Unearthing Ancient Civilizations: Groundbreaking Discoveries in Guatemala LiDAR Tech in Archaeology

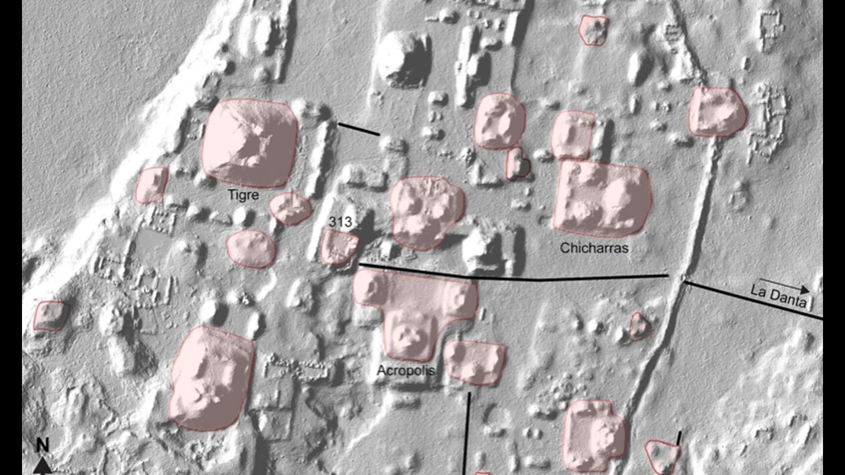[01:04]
in an article published by the washington post suggests that the ancient maya civilization was far more advanced than previously thought the cities ceremonial complexes hydraulic systems and agricultural infrastructure challenged
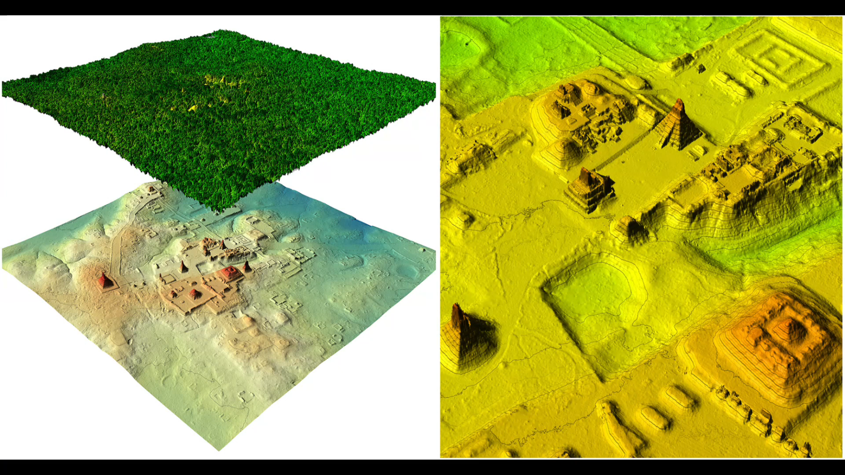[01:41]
scientists digitally removed the trees that cloaked the area the lidar images revealed ancient dams reservoirs pyramids and ball courts among the multi-story temples buildings
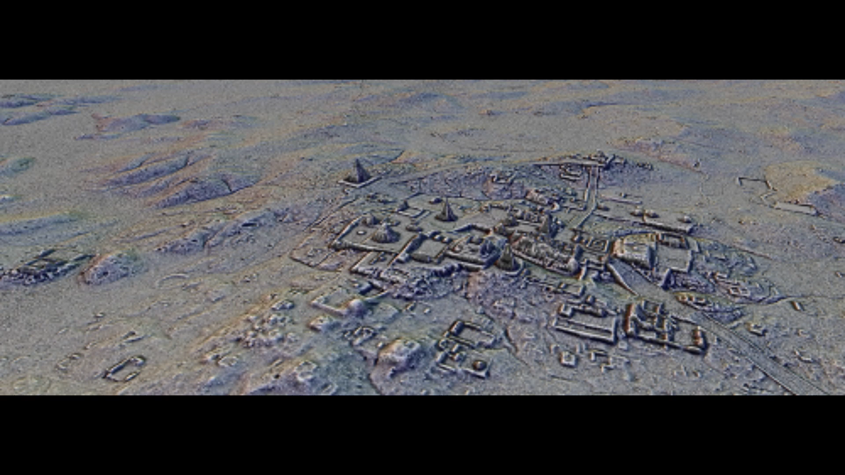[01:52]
and roads images of balamnel one of the pre-classic civilization's crucial hubs were revealed for the first time it dates back to 1000 or possibly 2000 years before the most famous and well excavated
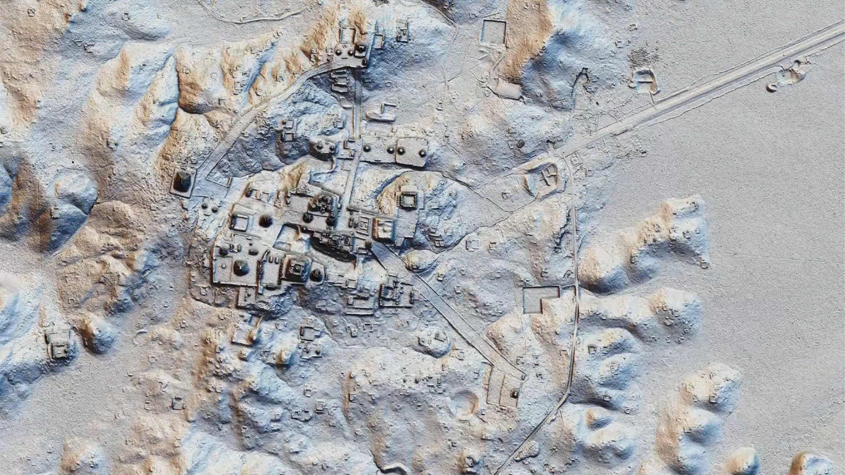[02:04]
maya site of chichen itza in mexico's yucatan peninsula which was constructed in the early ad 400s